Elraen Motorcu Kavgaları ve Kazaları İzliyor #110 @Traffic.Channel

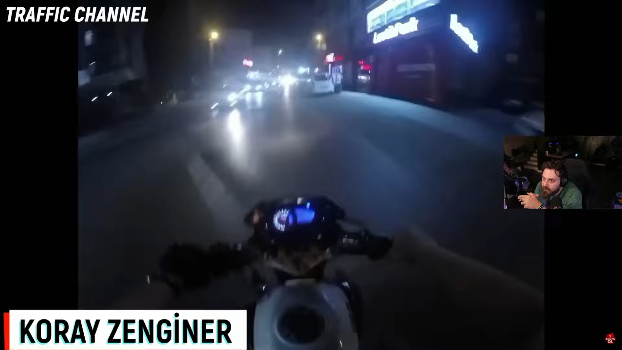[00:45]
Senin ben amına koyayım diyerek. Bir ani bir... Aa bak, hızlı gidiyor olabilir ama bir ani fren de döndü gibi.